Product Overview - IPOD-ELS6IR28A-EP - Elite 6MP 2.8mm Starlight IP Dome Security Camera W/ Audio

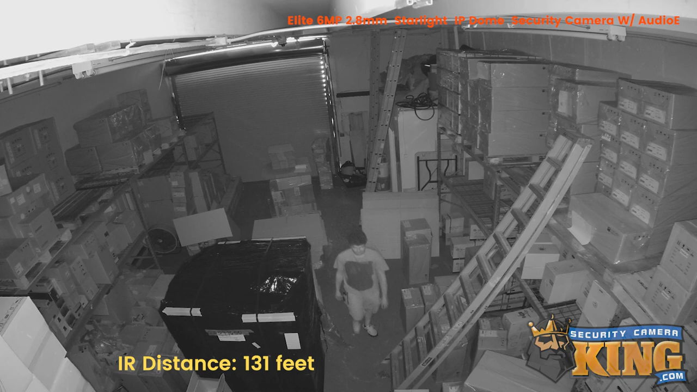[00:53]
and if this camera is in an area with low light, it will continue to capture video in full color thanks to its starlight feature.